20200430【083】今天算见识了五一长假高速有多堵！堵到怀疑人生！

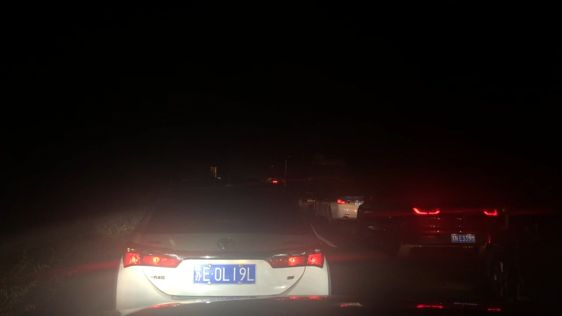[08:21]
现在到了晚上九点半了还在金户高速上到了高游这个地方了